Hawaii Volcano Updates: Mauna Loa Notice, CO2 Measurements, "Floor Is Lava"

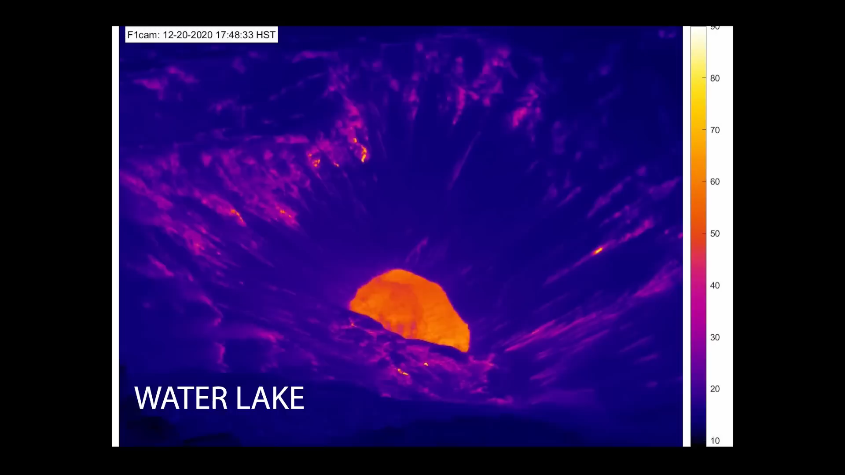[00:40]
The geologists are studying the deposits on the surface of the island to learn more about the first part of the 2020 eruption,
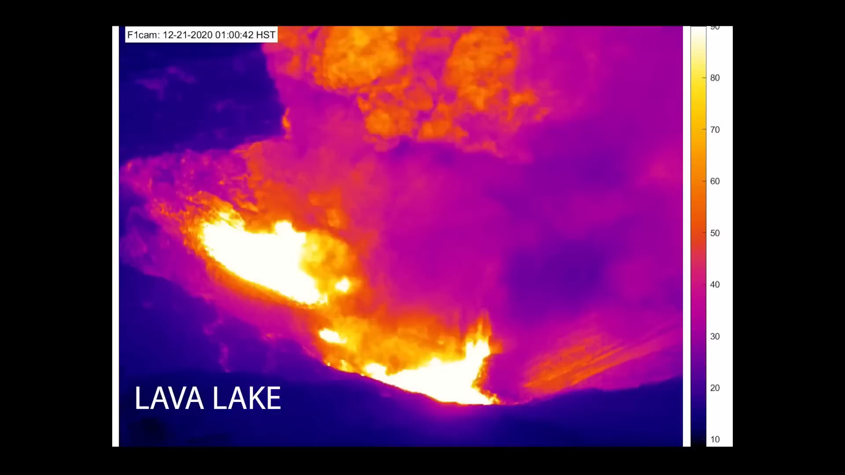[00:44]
when lava encountered the water lake that was previously in the crater.